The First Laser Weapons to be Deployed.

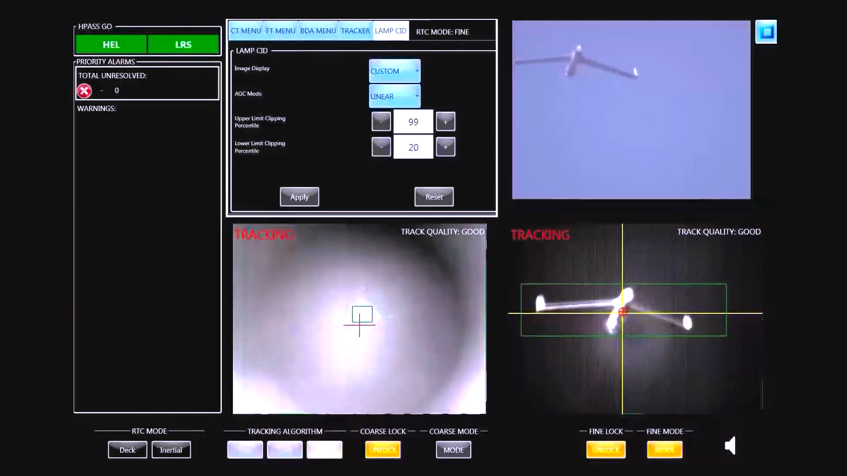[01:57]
using its high-energy laser beam to disable or destroy them. Its solid-state laser array is capable of emitting a focused infrared beam.
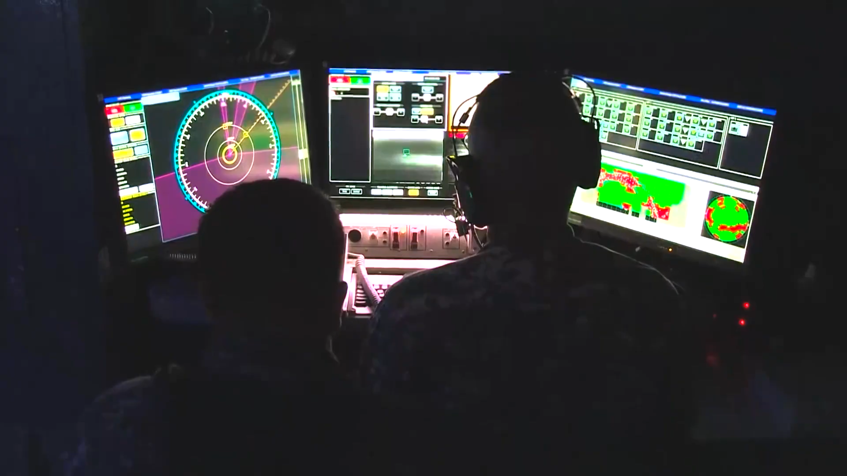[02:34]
Unlike traditional weapons, which require extensive manufacturing, storage, and transportation processes, the laws operates on a minimal per-shot cost.
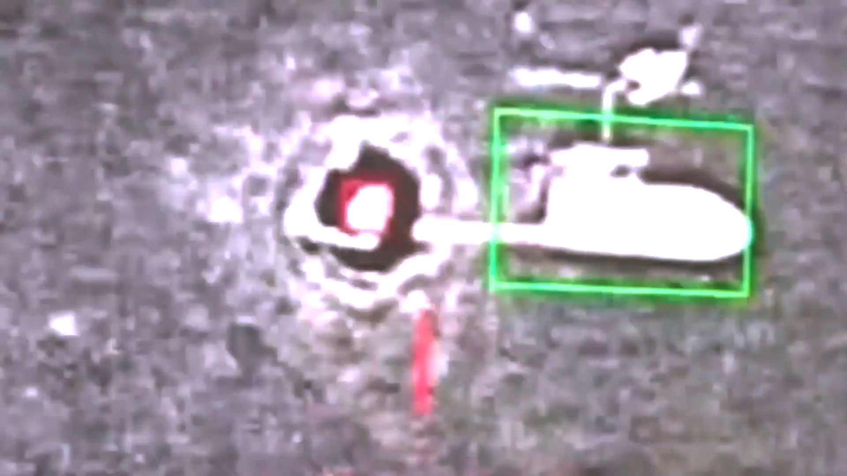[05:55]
The Laser Avenger system utilizes a solid-state laser,
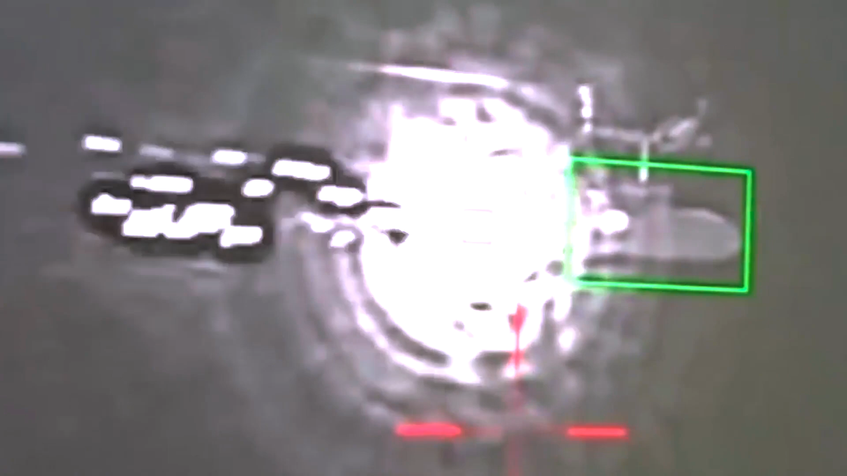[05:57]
specifically a high-energy chemical laser, to engage and destroy targets.
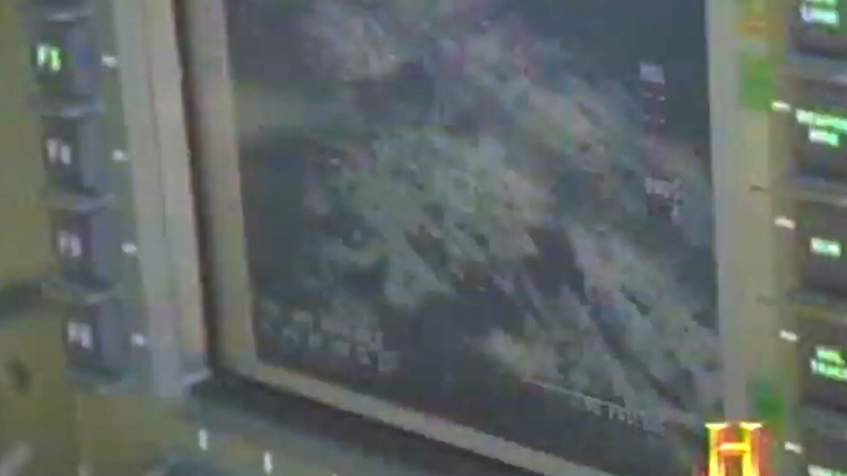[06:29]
It successfully achieved its primary objectives by targeting and tracking three small unmanned aerial vehicles flying against the backdrop of complex terrain.